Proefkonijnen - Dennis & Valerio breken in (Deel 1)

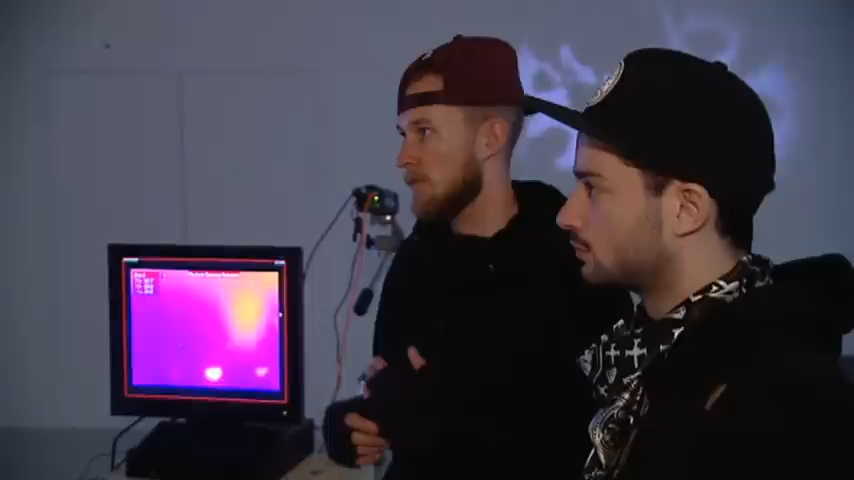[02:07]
zoals wij dat noemen, een passief infrarood melder. En die werkt op warmte.
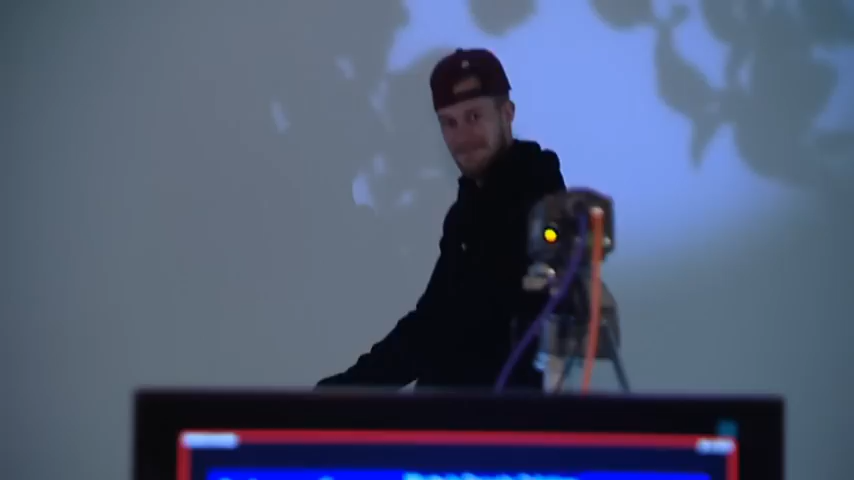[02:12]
En die kijkt dus alleen maar naar het verschil van infrarood wat voorbij komt.
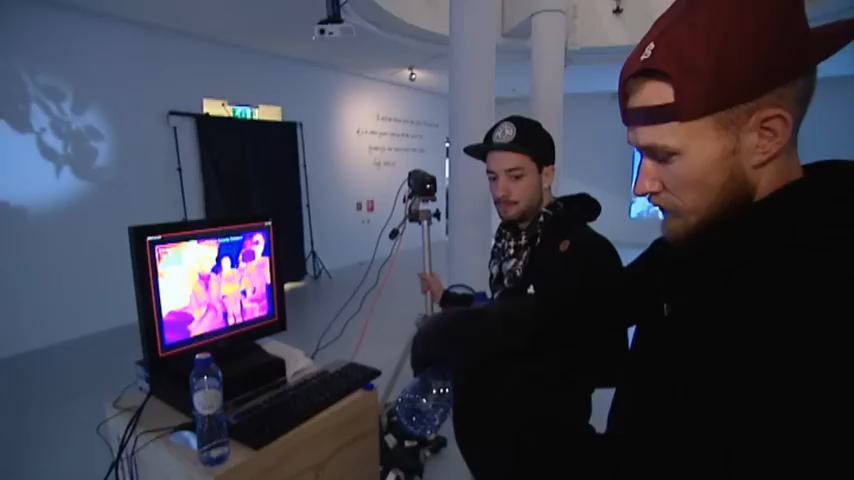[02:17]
Je vinger afkoelen. Ja.
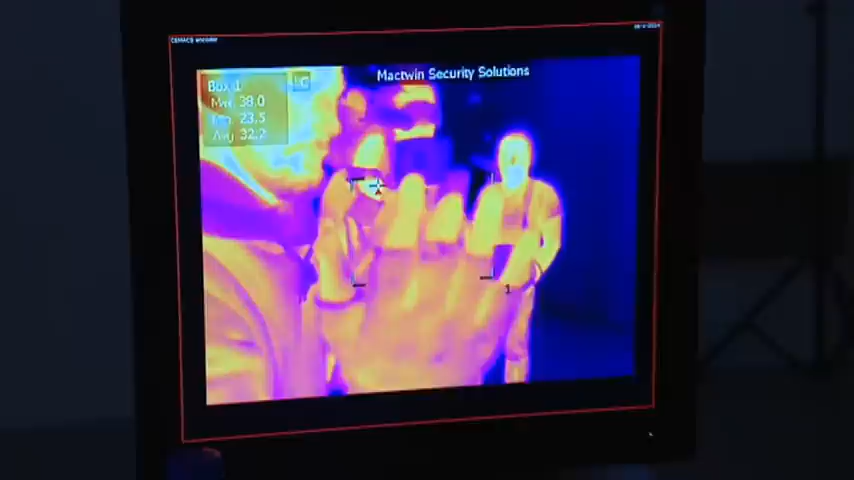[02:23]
Oh shit, kijk het werkt. Maar eigenlijk als we dit systeem om de tuin willen leiden, dan moeten we dus iets aantrekken.
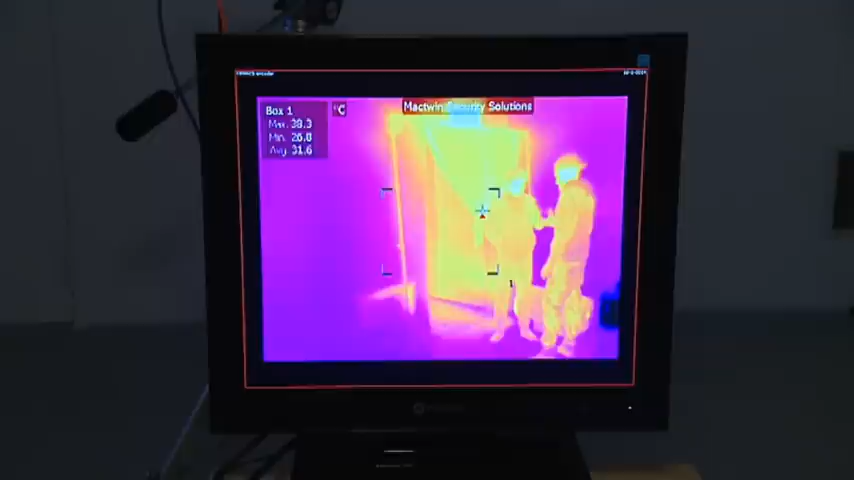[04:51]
De ruimte is nu 35 graden.